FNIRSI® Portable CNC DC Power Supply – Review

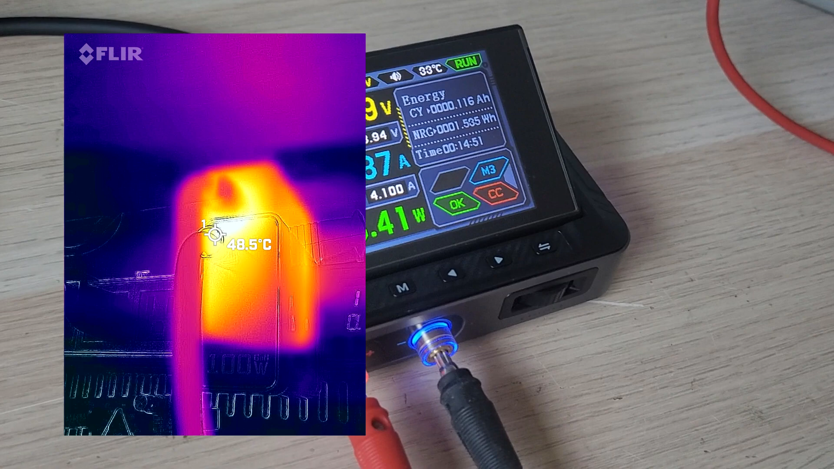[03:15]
On screen: spot 48.5°C
From the captured images, it's clear that the temperature is generally not critical,
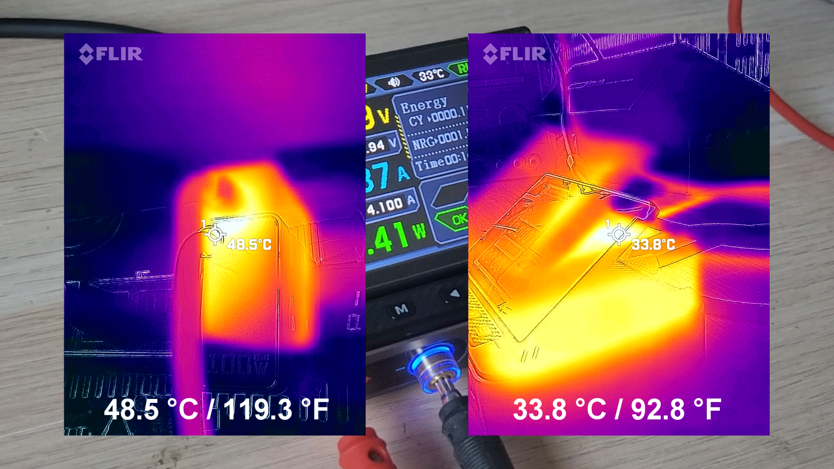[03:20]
it stays within 48 degrees Celsius or 118 degrees Fahrenheit. That's actually quite good. The next test is for reliability, a burning or stress test.